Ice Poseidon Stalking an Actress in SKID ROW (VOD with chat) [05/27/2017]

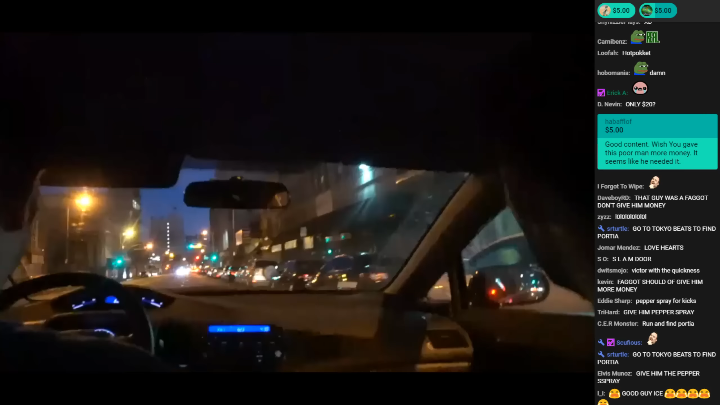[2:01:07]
I mean, the sun has gone down, so let's see what's really bad around here. Are these all, I can't tell if these are all closed stores or they're just closed for today. Like, I can't tell if they're abandoned or just closed for today because it's laid out.